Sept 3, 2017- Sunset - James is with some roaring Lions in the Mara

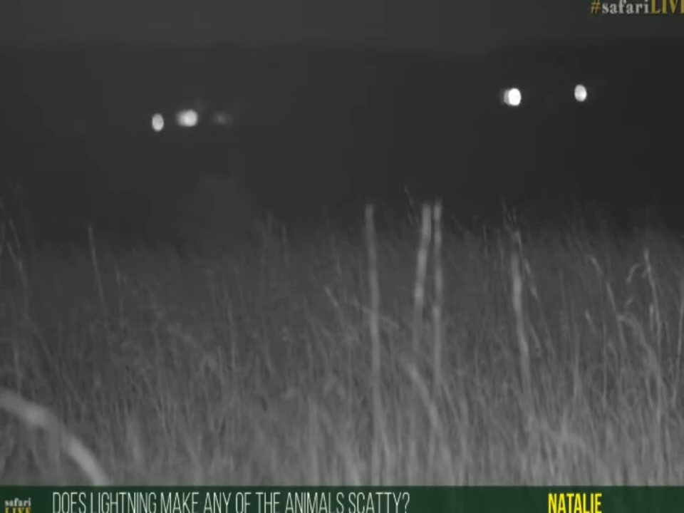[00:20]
by scatty or do you mean scared i don't i think it makes them afraid sometimes definitely i think thunder certainly makes him afraid from time to time does it make them mad does it make them run around no i don't think it does i think any animal that is scared will either attempt to move away or if it's right overhead will attempt to find some form of cover so they'll get under a bush or under a tree a bit like my dad's old dog trubshaw used to do he used to put his nose in the corner and sit there whenever there was any thunder
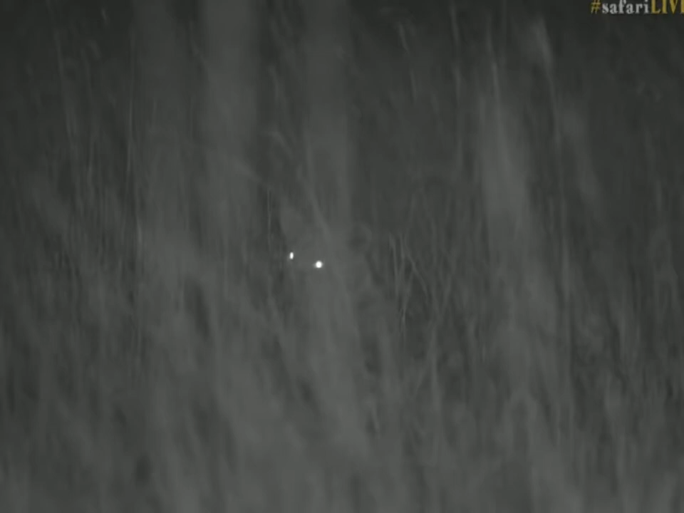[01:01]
i think while these lions are certainly braver and more courageous than trubshaw and i think they also will get nervous in a huge lightning and thunderstorm the eye is just shining in the darkness
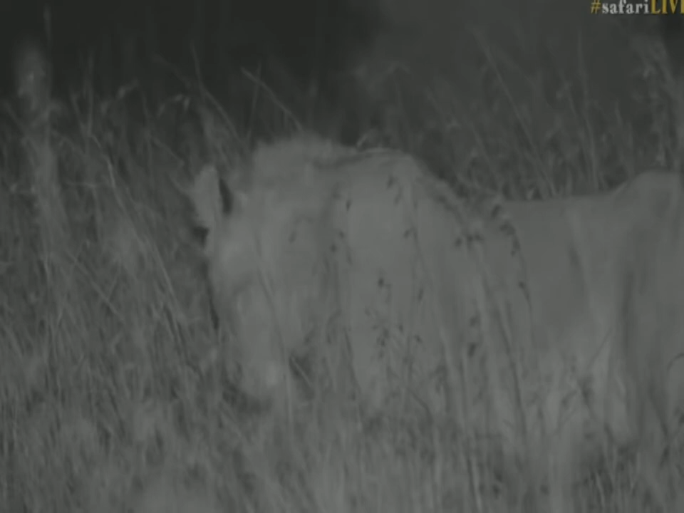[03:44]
I think on reflection that he probably is. But that flem and grimacing indicates that he's attempting or certainly testing whether or not these lionesses are ready to mate. And if the male tolerates that, I'll be amazed. A big male, I mean. That is obviously a male. A big male. He's playing her very, very close attention in the same way that a male follows an oestrus female.